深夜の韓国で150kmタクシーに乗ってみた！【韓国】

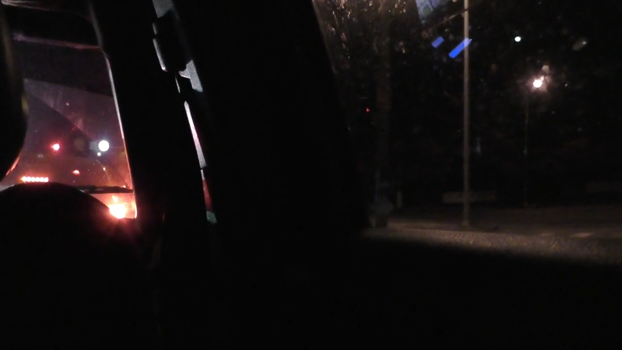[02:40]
えたらタクシーが止まってるんですよね私のことを見てねこうやってタクシー探してるに違いないと思って止まってくれたみたいでね思いときちょっと遠いけど向こうの空港まで行ってくれますかって言ったらいいわかったわかったって言って乗っけてくれました助かりましたねこれで間に合わないということはなさそうですあとはいくらぐらいかかるかなというところが見どころと言いますかね注目のところです